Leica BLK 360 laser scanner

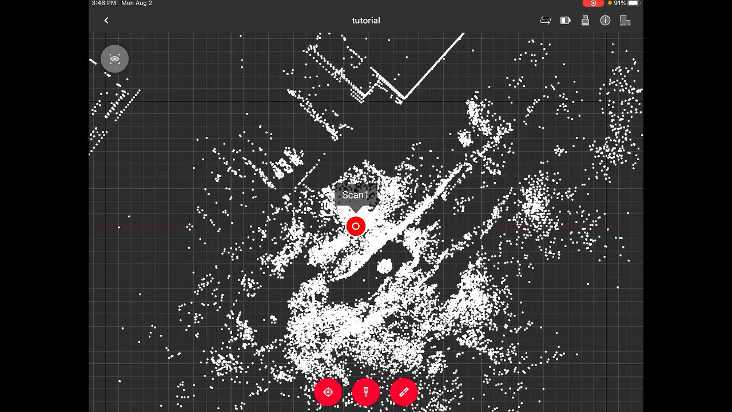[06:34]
So if I tap on it and then I tap on scan one so I
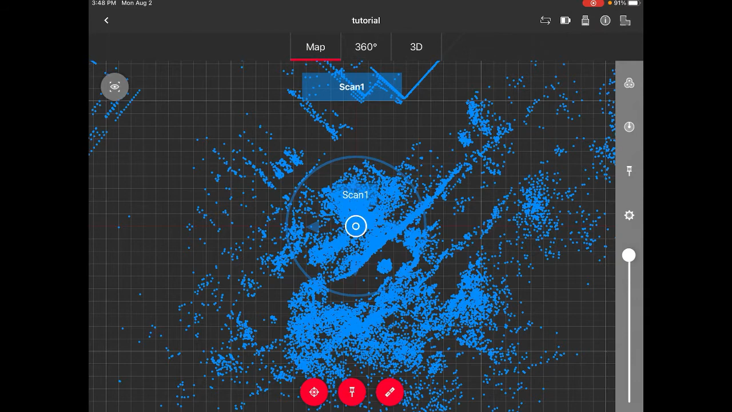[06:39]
select it I can see first of all the 360 degree picture of of my my scene.
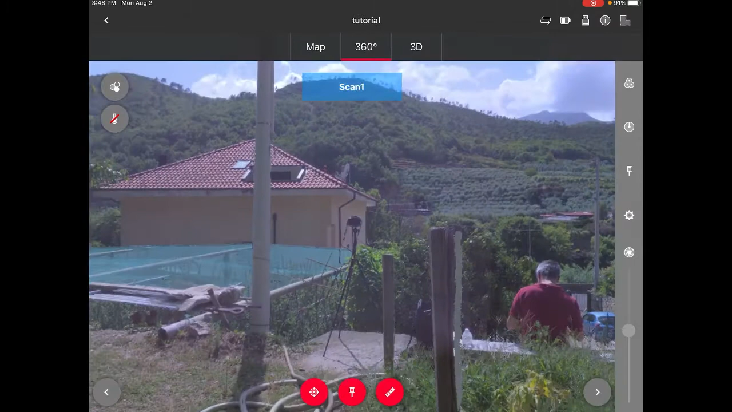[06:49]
You see that this is the camera where I was where I was taking
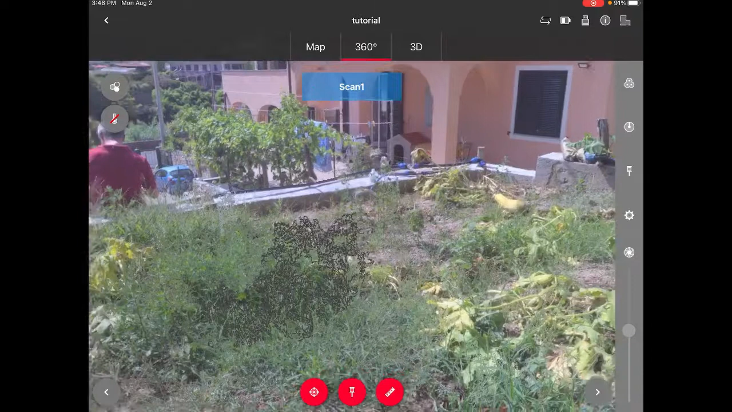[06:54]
the first video and this is me actually actually staying there in order not to be too much in the scene. I can also have a look at the 3d maybe decreasing a little bit the the points the point size.
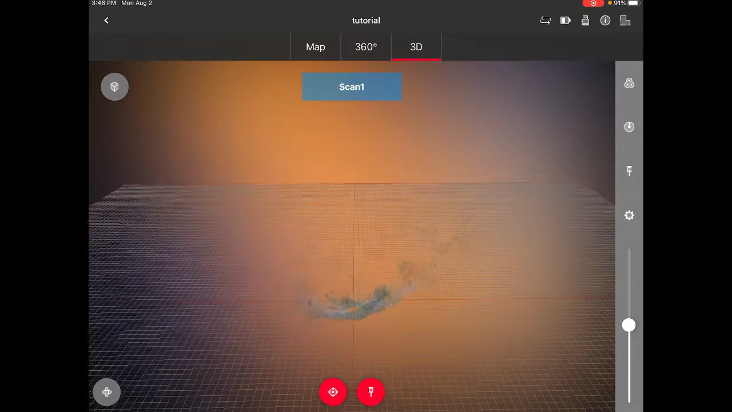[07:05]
It's not as easy as as one would wish
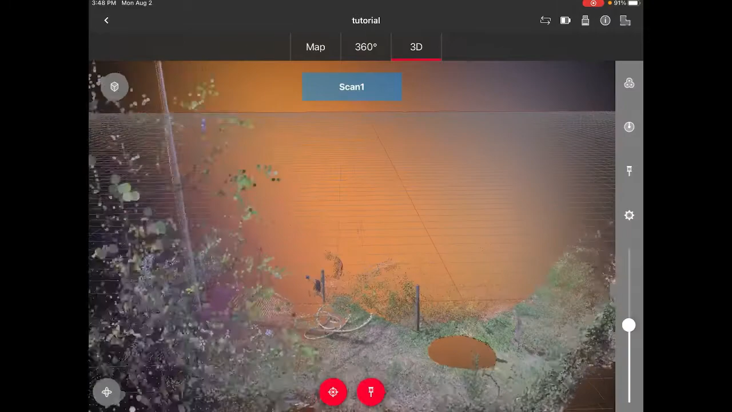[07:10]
to scroll and zoom in on an iPad but you see that again you know there's my there's my figure there's a
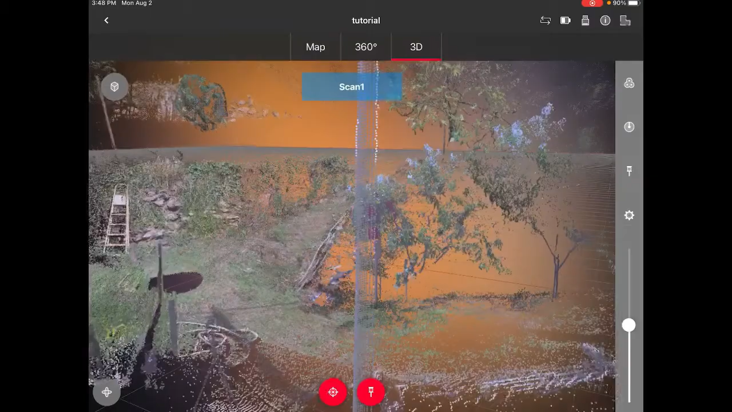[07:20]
nice scarecrow here dressed in red etc etc.
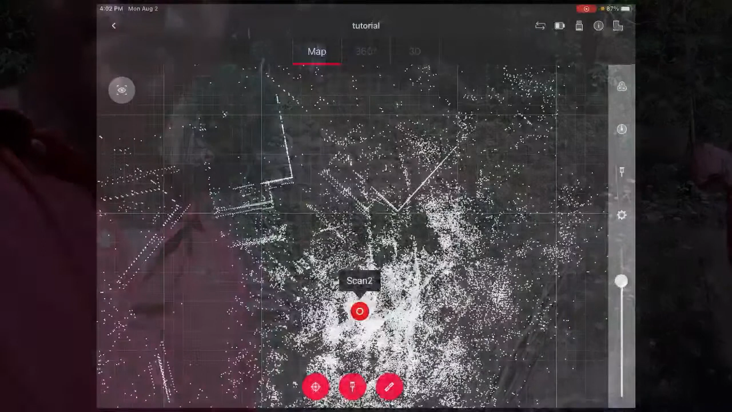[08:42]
Great so this is what happens when you have the second scan so now I did both scans and you see that scan 2 was basically
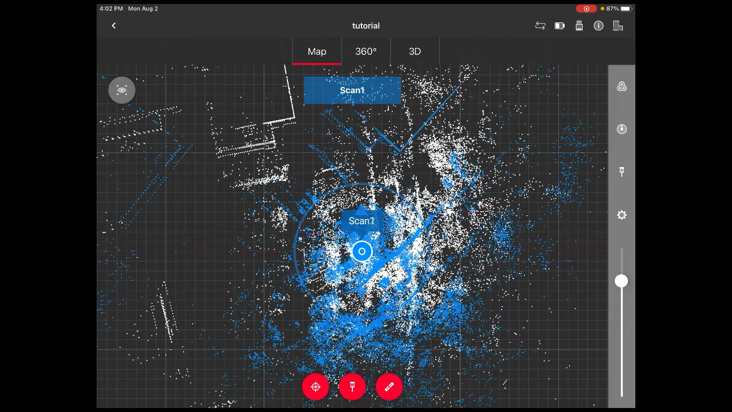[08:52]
placed exactly on top of scan 1 so I can select it and bring it a little bit a little bit further further away from from scan scan 2 from scan 1. So this is the situation we have right now and we have somehow we need to align these two scans. I'm gonna show you how to do in a second but first I wanted to show you one thing it can happen during the the scanning that you maybe lose a
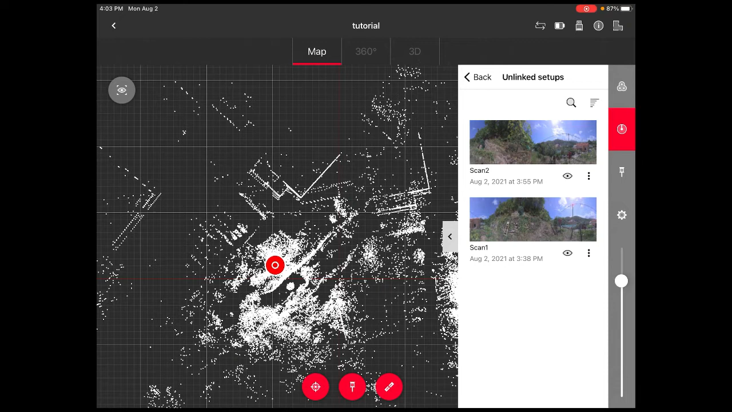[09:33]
connection with the scanner and then you don't see this scan 2 appearing. There's no problem because if you so if in that case you would not see scan 2 right here so there would be only scan 1 but if you go here in in the first red button on the left you see that
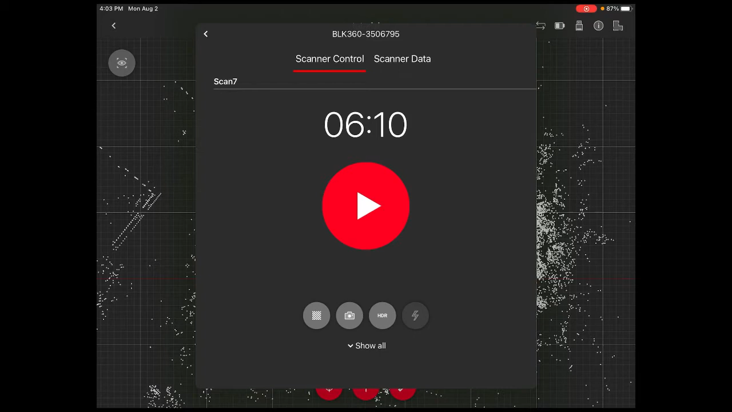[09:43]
you have scanner control and scanner data here scanner control and scanner data in case one scan doesn't doesn't appear you just select it and then
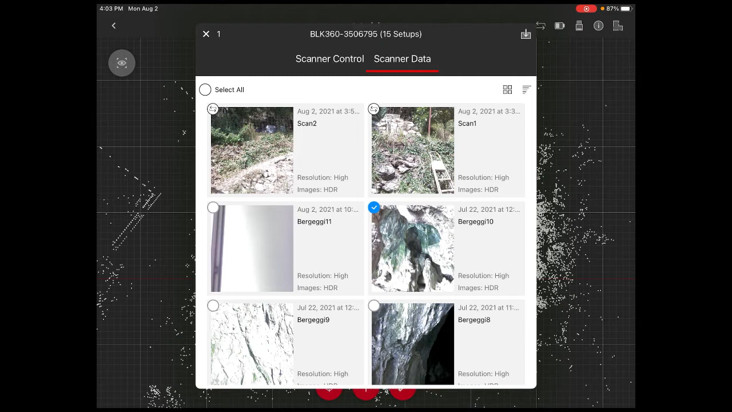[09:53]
press on the upper right and it will be downloaded from the scanner in fact everything is always always always um saved
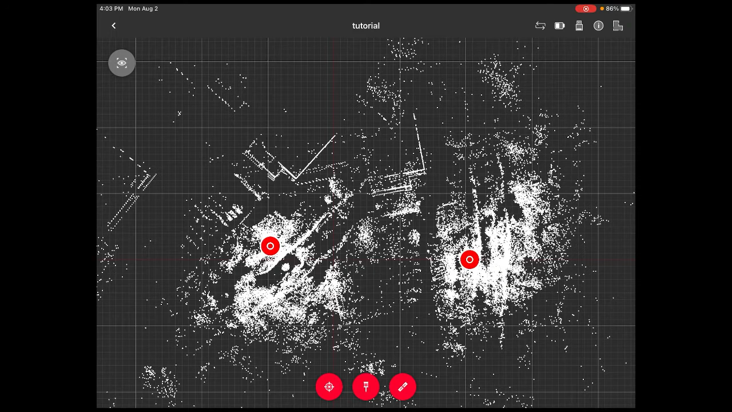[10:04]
on the scanner never on the on the ipad so this is this is a good thing to know everything that gets saved gets saved on the scanner and then the ipad downloads
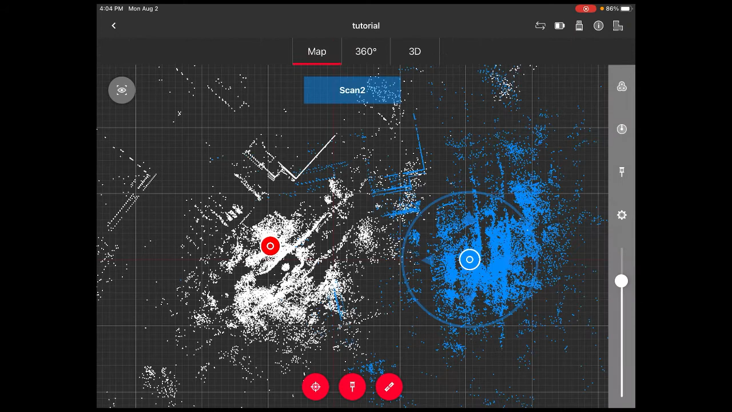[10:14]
a copy of it so the thing we have to do now is to make sure that the scan 1 and the scan 2 are linked so i'm gonna
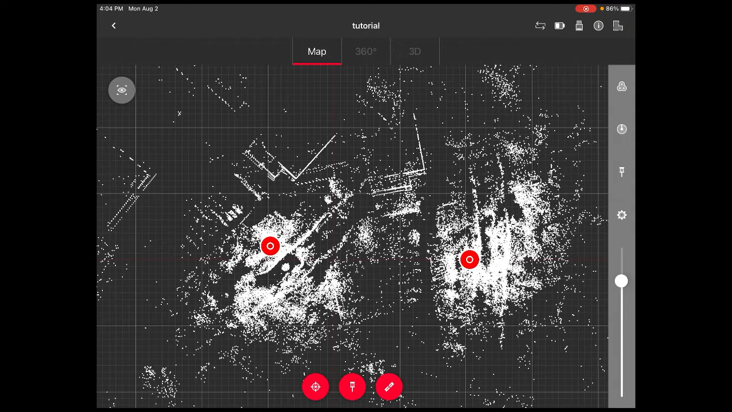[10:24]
press on the third red button uh from from the left and it will ask me down here please select the first setup to link so i'm gonna
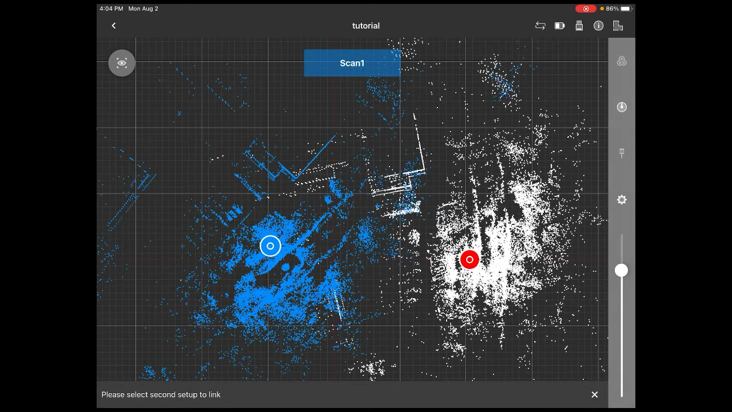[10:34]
select the scan 1 and then it's gonna ask me select the second one to link
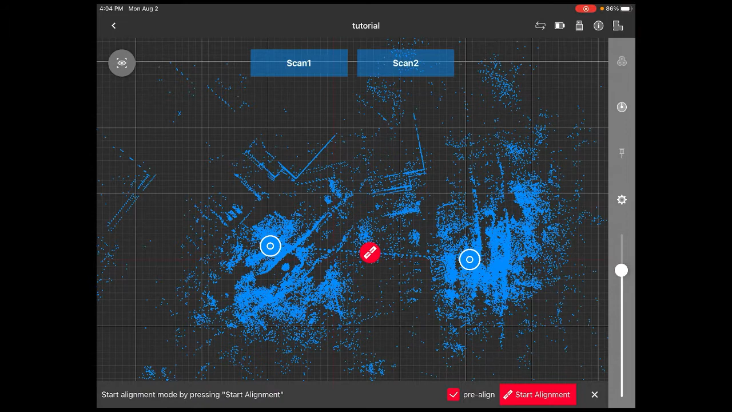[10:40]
great um oh i actually forgot to do one thing sorry before
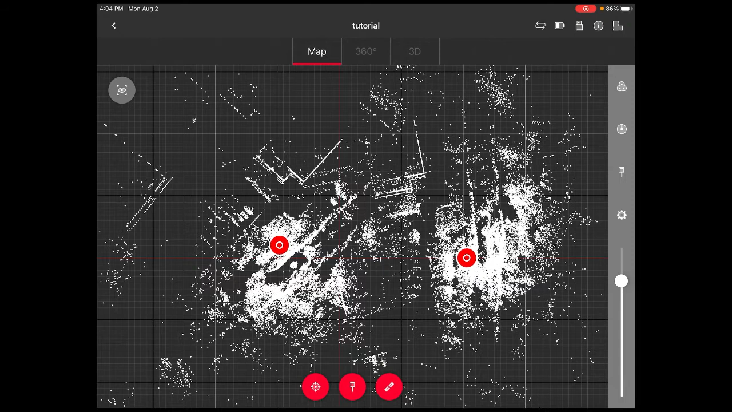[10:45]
doing that i with my fingers here i want to make sure
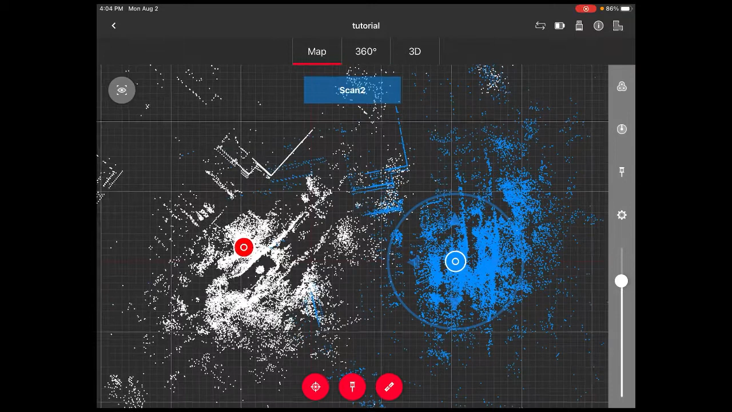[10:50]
that i rotate and align these two scans as best as i can it doesn't have to be to be perfect but it has to be somehow accurate for example you see that down there i have this wall uh on the upper left corner i'm sort of aligning a little bit the elements that i see here so
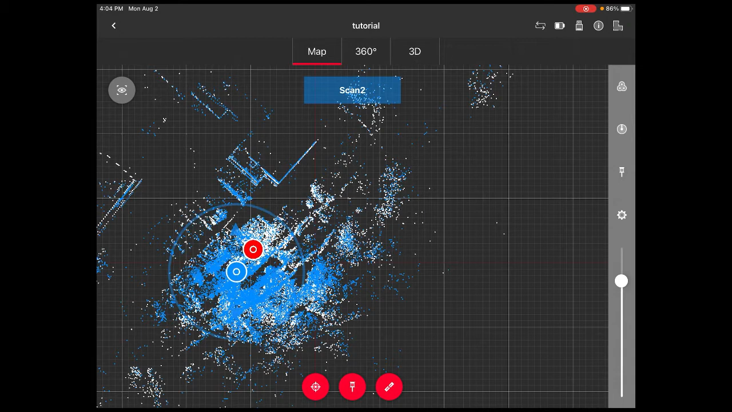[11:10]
i am making sure that they are they are sort of aligned and then i press the button the third button starting from the line the the left oh
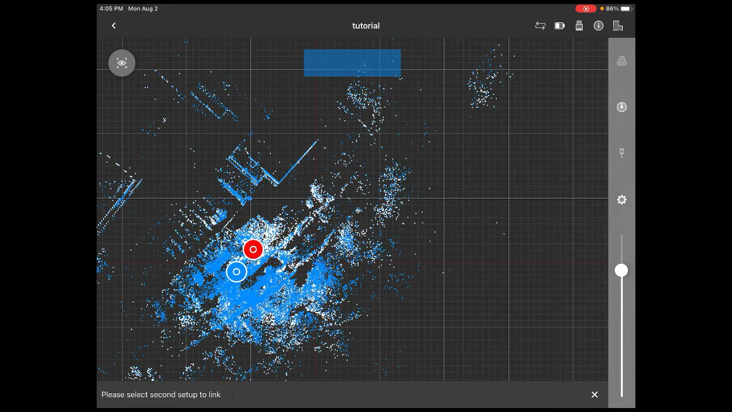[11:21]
okay select the first setup to link this is the first one select the second setup and start alignment now basically this is creating a link between the two scans it doesn't take very long because it's a very simple link and the better you align your
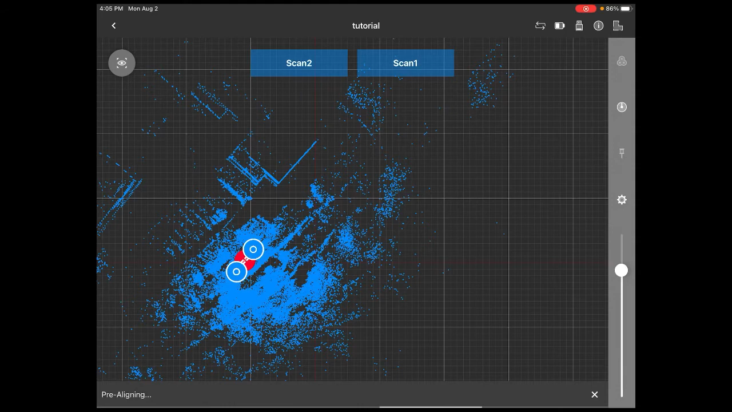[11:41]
first two scans the better it will be the battery will be later and now you also have the opportunity to realign again but as we align
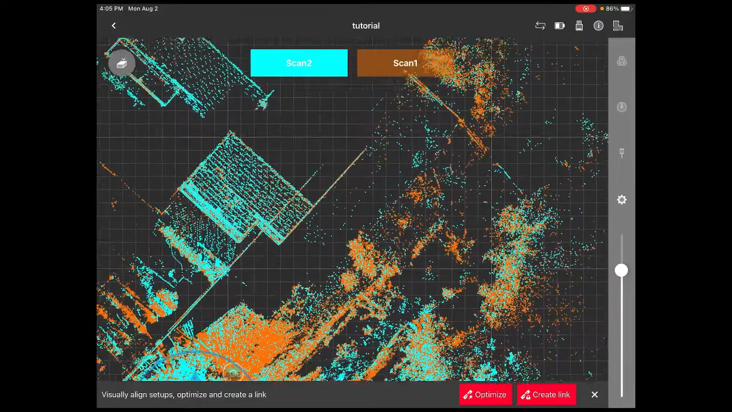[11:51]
them the first time around it should be fine you see that scan one and scan two are more or less coinciding again it doesn't have to be perfect
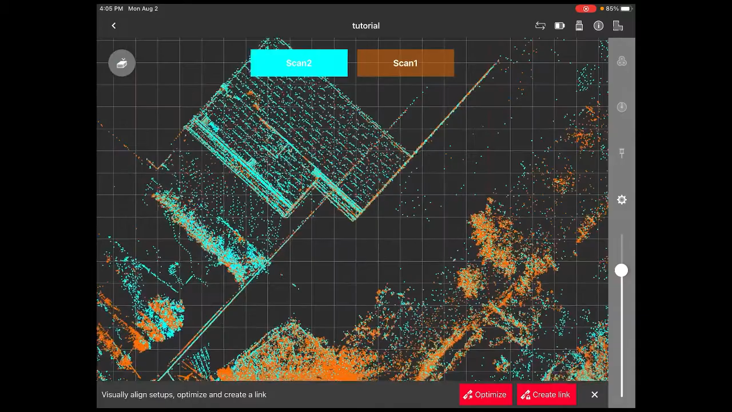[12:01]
this is gonna be this is gonna be then down done on the on the pc software but the better it is right now the less it's gonna it's gonna take when we do the software uh with then if we are sure about our alignment we click on optimize
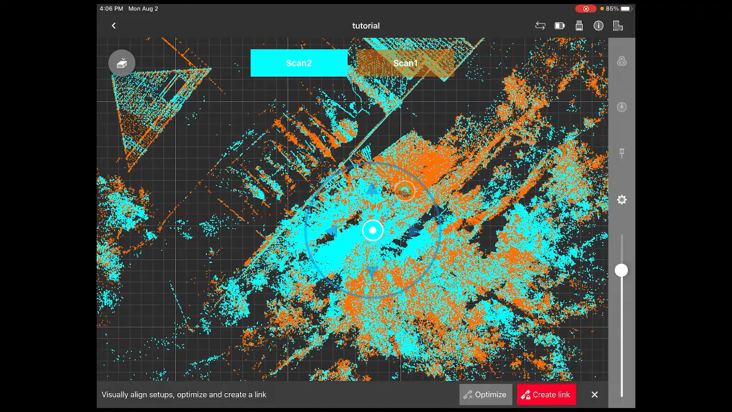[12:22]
i can uh can have a look if i can align something a bit better optimize and
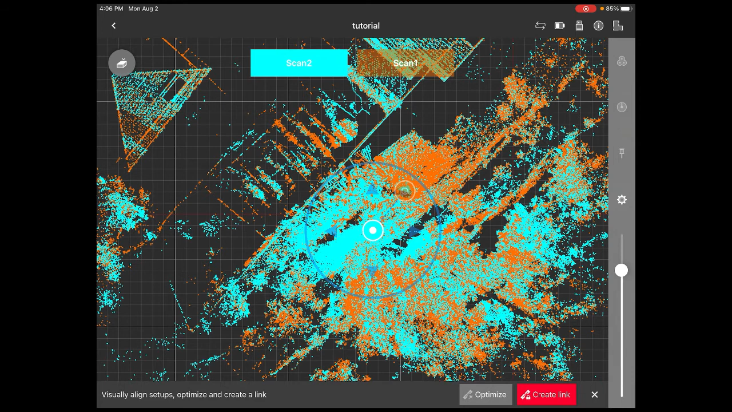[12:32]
then create link now the two scans are linked so when we are uh when we will be on the on the software it will know that these two scans
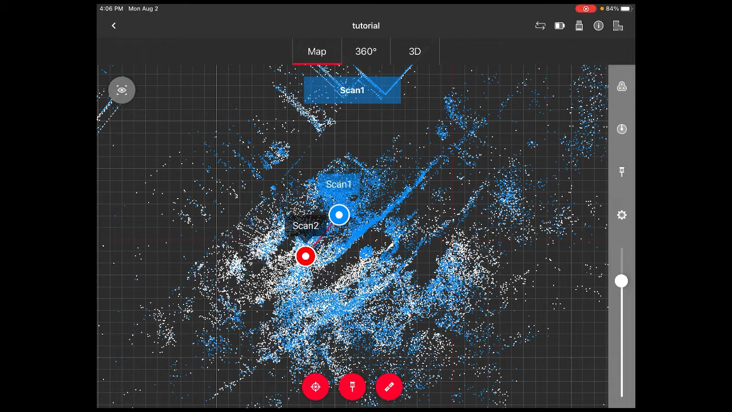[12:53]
are basically part of the same scene that you are trying to reconstruct good next step we put everything in the bag and we go in the office with all our data collected and safely stored on the ipad for which concerns the link the link is stored on the ipad and on our scanner in case we want to do everything back from the first from the very first step of optimization we can also take again the data from for if you don't do it correctly because maybe you are in a difficult field situation uh it's gonna be okay to
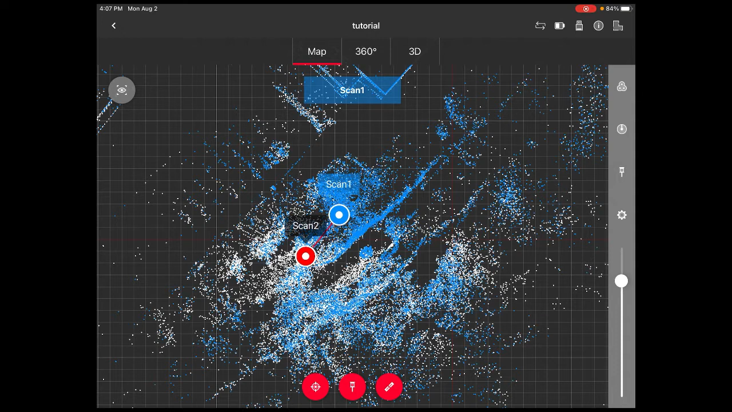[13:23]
do it afterwards when you are quietly in the office and everything is better good okay once we are in the office we need to make sure that our tablet is connected to the
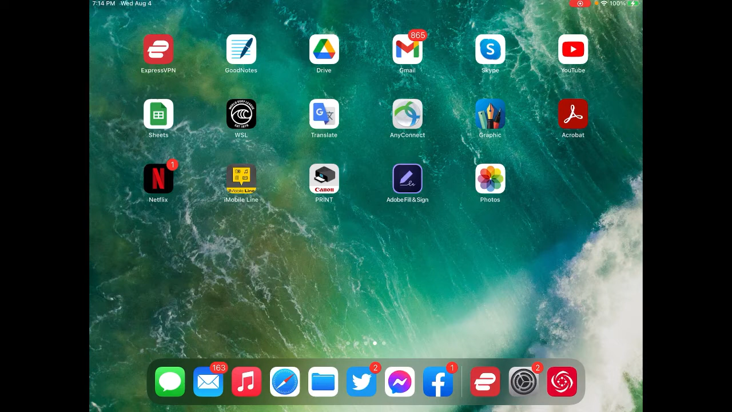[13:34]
same wi-fi as the computer we're going to use and we go to again the cyclone field app and we select again
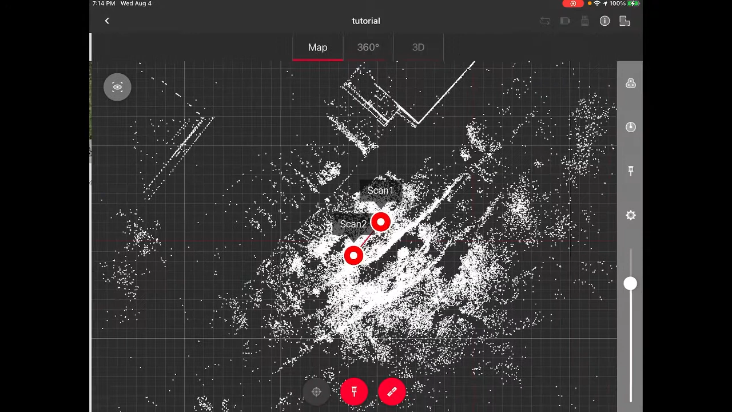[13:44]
tutorial and we make sure that we have everything